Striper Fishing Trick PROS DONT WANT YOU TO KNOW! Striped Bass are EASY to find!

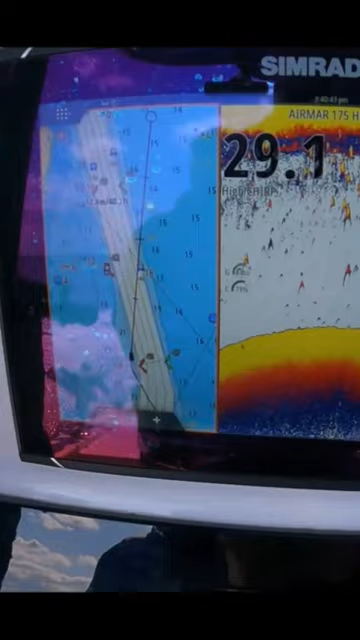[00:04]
i like to keep the boat around the edge of that channel keep the boat on that edge and we'll kind of
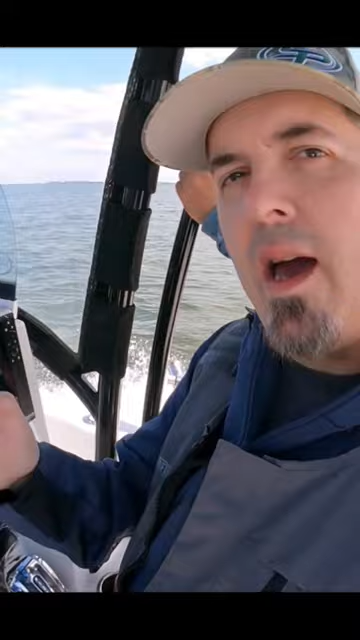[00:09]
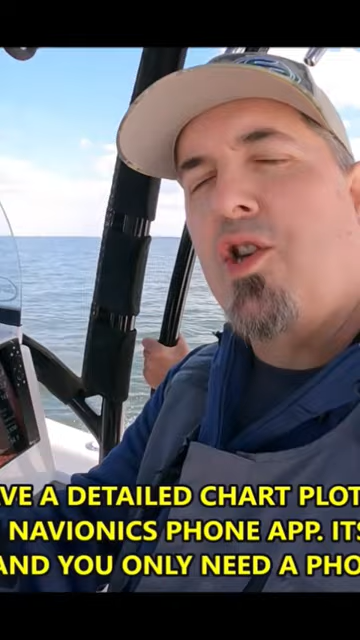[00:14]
wiggle waggle on the edge of that channel going a little more shallow and a little deeper each time we're really skirting that edge i didn't
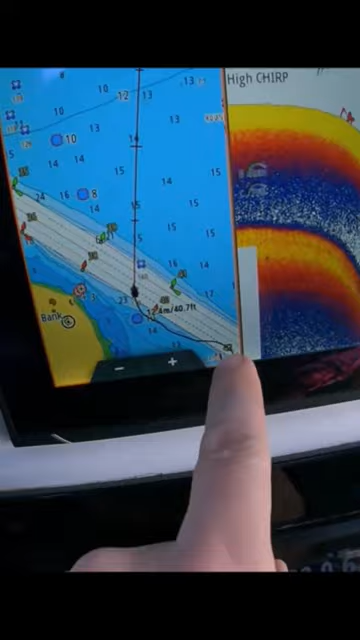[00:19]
see anything i'm gonna try the other side of the channel now the striped bass look like i'm playing there you go i'm gonna go ahead and show you
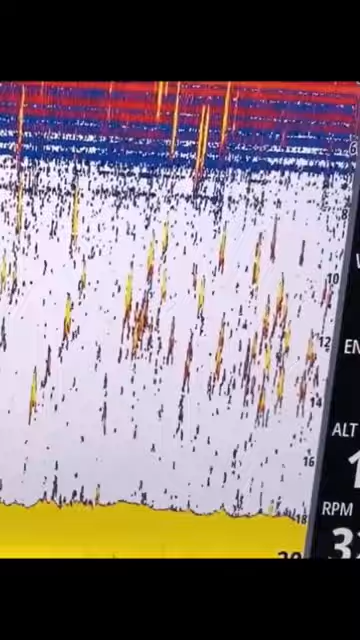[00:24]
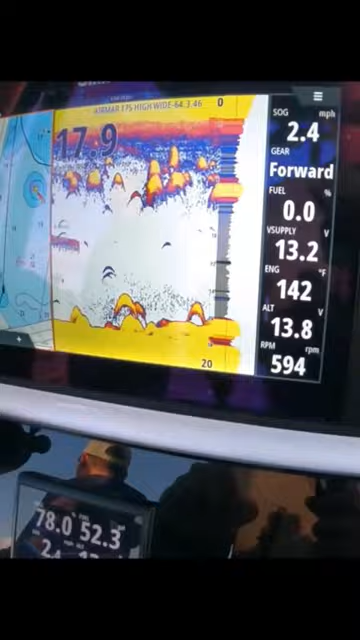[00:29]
On screen: speed 2.4 mph
24 miles an hour those are stripers on the bottom super thick staying with the boat see they're coming off the bottom see how tight they were
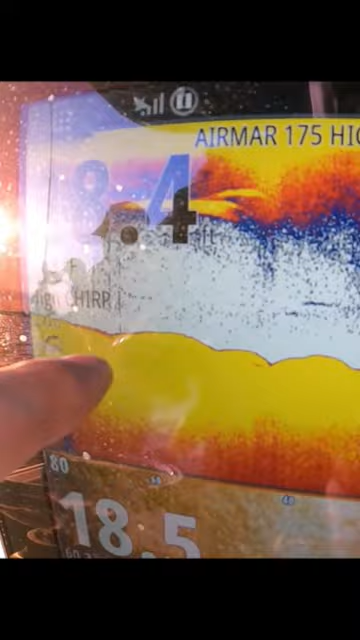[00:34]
to the bottom and now they're coming up off the bottom that means they're looking at the spoons that means they're